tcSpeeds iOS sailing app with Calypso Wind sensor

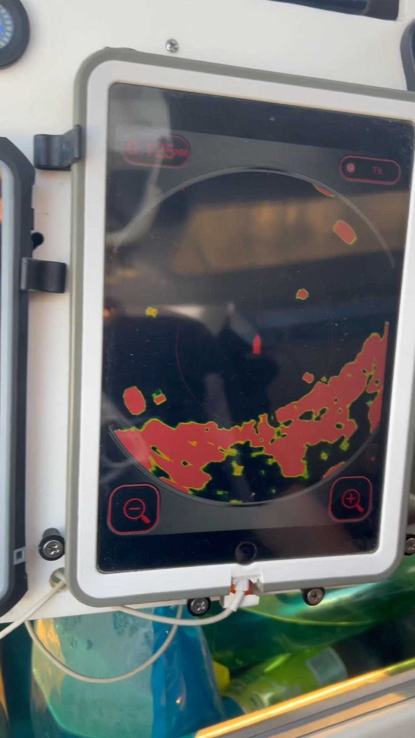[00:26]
by the way here i have my radar that's i'm in the marina and those those are the boats
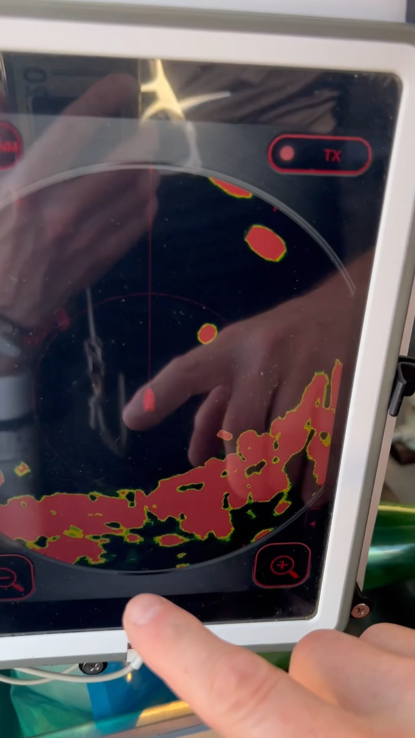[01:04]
a furno first watch and it
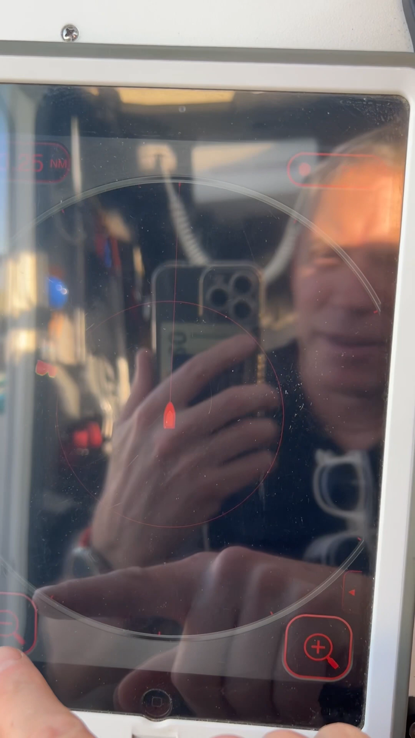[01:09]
it works well it's connected to wi-fi directly to the to
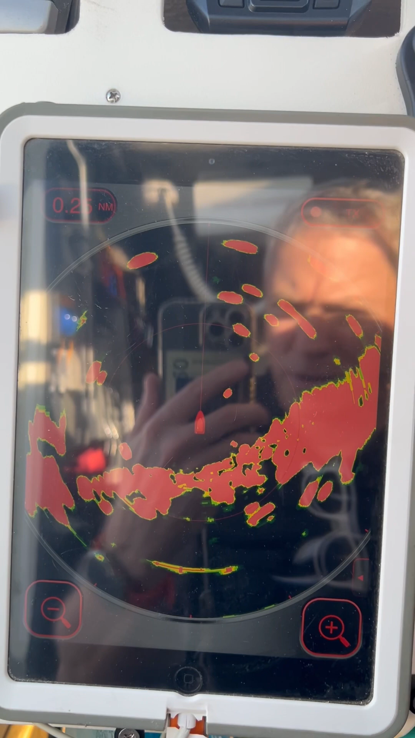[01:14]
the the radar and so there's only a power connection to the radar i don't need to connect
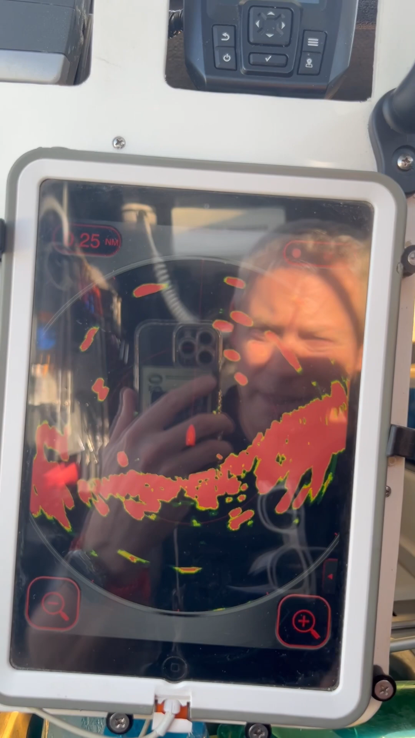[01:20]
data and then of course i can display this here there or on my phone and this is where we are at anchor